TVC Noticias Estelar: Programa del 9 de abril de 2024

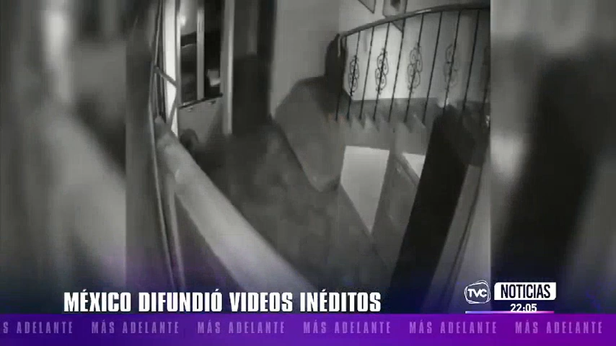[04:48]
cómo fue la operación policial para la detención de Jorge Glass desde el interior de la embajada.